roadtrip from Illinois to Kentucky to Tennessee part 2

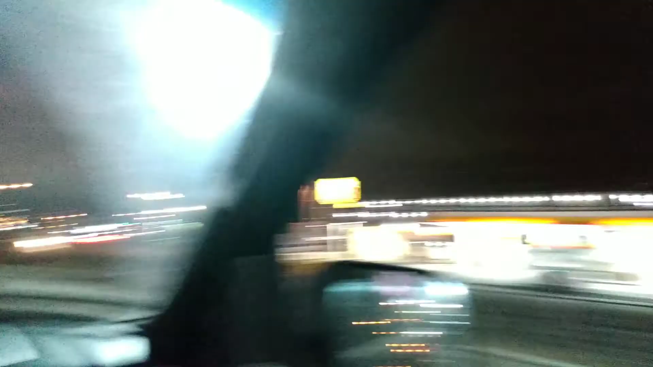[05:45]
We are now here in Nashville, getting a room at that place. Across from the Mac attack, you never know. My fat self might have to go get a coffee and some food. Don't know if they're open 24 hours, though. That'll be fun.